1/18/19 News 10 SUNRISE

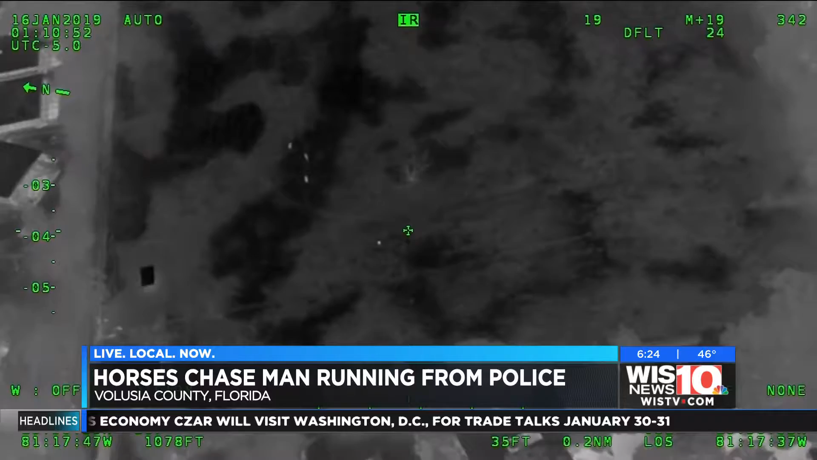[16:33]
where you can see the suspect running into a pasture to try and escape law enforcement. Oh yeah, there he is.
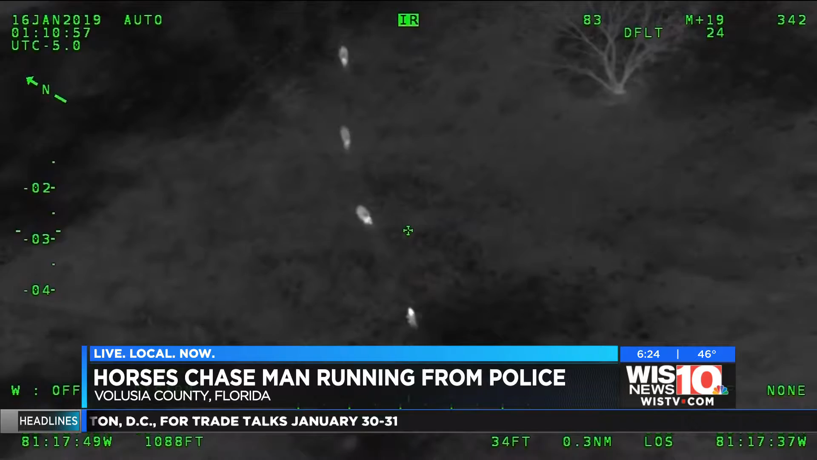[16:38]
There he is. But all of a sudden, three horses start chasing the suspect,
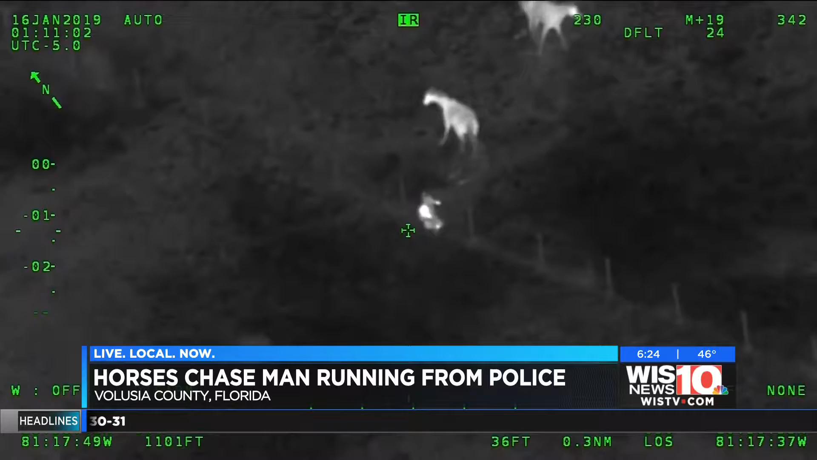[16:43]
who proceeded to jump a fence to get away. The man was eventually caught by sheriff's deputies.
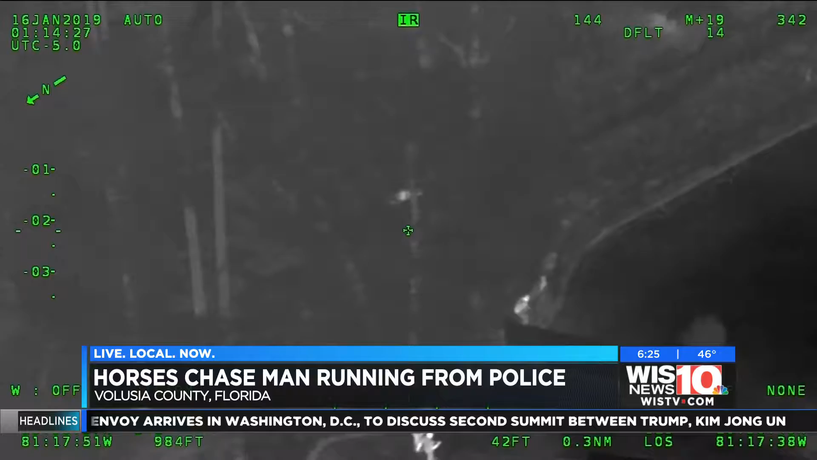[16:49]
So I don't want to take on the horses there, or the cops, but definitely not the horses. They were not horsing around. It was serious business.